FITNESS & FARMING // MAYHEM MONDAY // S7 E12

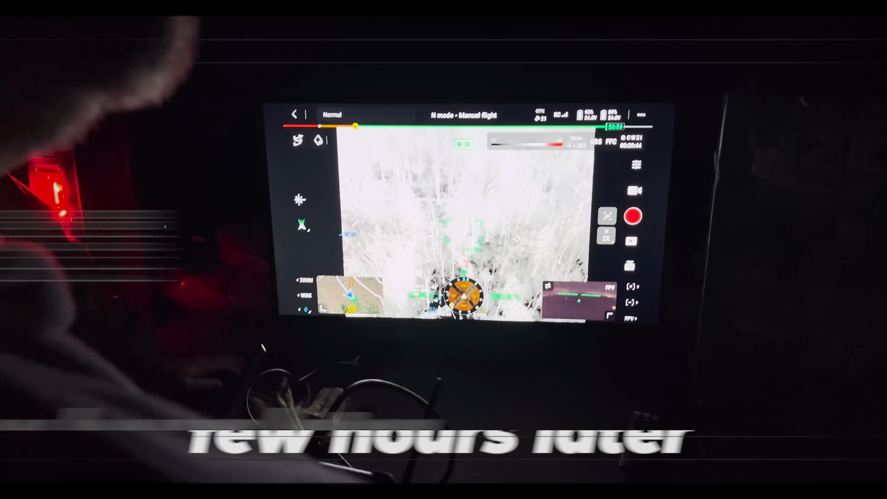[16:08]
Yeah. That's right behind that. Yeah, she's right on that trail. If it's not, she's got a big deer.
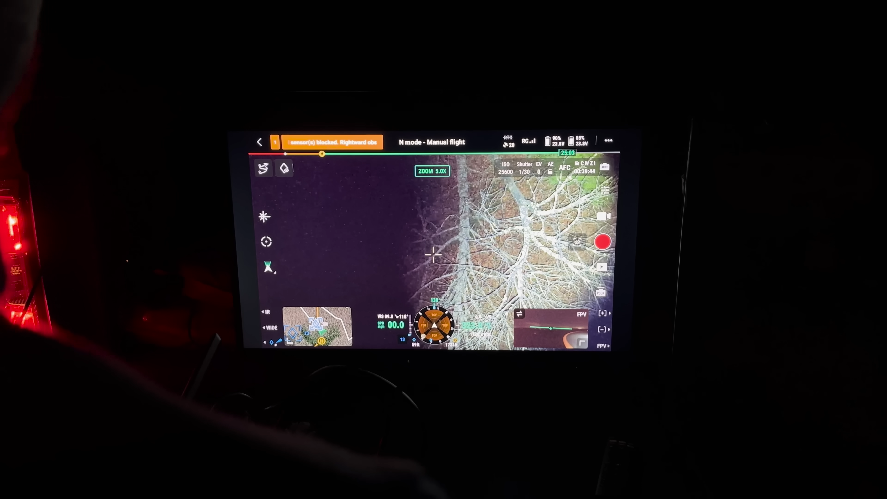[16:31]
That's her. See her. Where? Right above the, I seen an eyeball. Yeah, right here. Okay. Yep.